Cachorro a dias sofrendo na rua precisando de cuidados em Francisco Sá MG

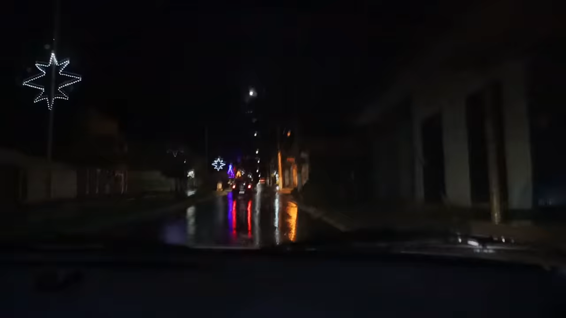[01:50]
Vai tá nessa rua do lado de cá, se não for engano, ó. Vamos ver direitinho, mas eu acho que ele tá aqui, ó, nessa rua. Eu vi um cachorro amarelo deitado no meio da rua. Eu acho que é ele, viu?